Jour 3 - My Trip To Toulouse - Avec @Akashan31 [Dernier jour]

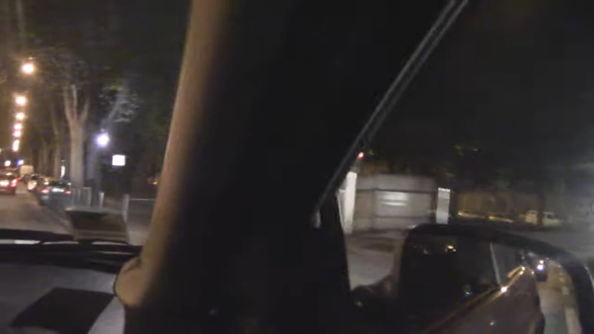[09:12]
Ah. Ça, je connais pas. Hein. C'est vide à cette heure-là? Ben oui, il est plus de minuit, pas quoi qu'un samedi soir. Ça devrait... Ah, c'est bizarre? Oui. C'est les gens qui sont vont dans les bars ou sont en vacances encore. Ouais.
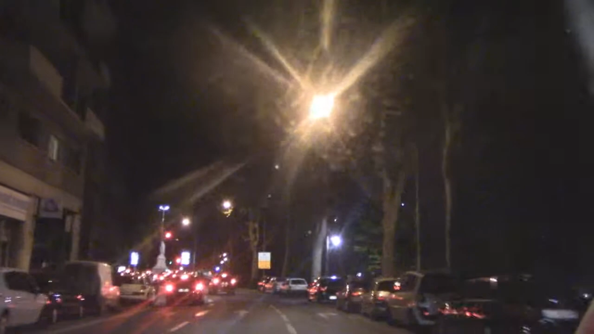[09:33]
Les gens sont alcoolisés. Ouais. Ouais, on va à la gare. Non, ça, c'est la médiathèque.